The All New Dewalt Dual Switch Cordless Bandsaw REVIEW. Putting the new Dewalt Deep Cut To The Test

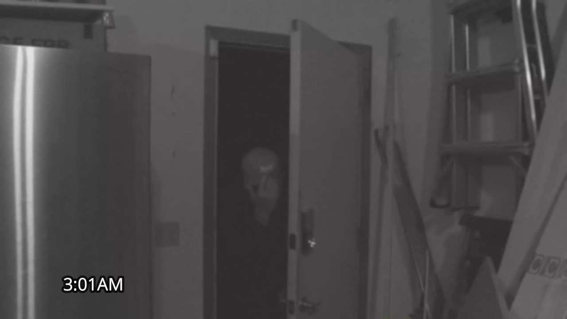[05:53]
and this is what i'm picking up oh anybody oh that voice sounded very familiar i want to get a picture of his face but oh the camera's going out luckily we have different angles i want
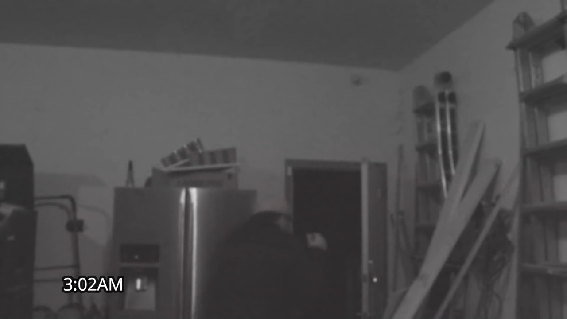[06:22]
away who is this i want oh there goes the camera again but let me fix it let me